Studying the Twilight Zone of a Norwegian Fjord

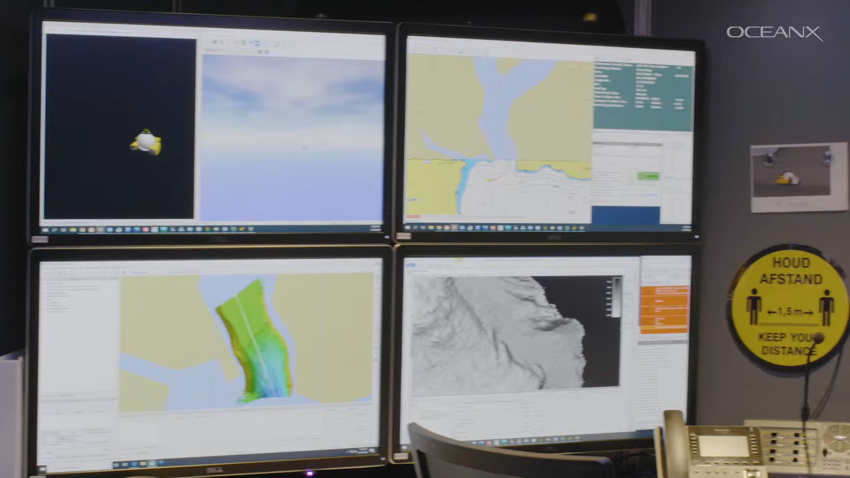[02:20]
We send sound, and then anything that has a different density than water reflects that sound back.